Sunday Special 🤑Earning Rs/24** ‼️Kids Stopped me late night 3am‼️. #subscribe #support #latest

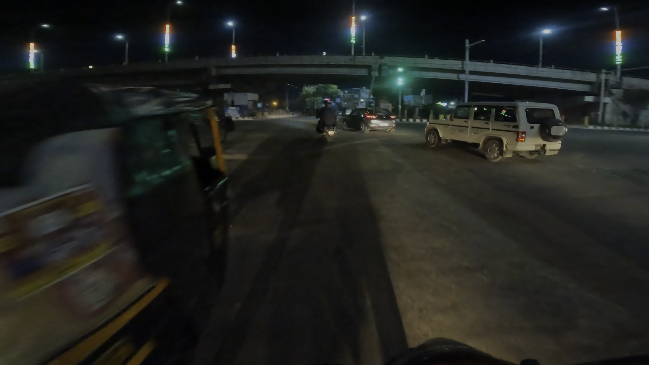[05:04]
बंदे तीन बैठे हैं, हेलमेट इन्होंने एक ही पहन के रखी है।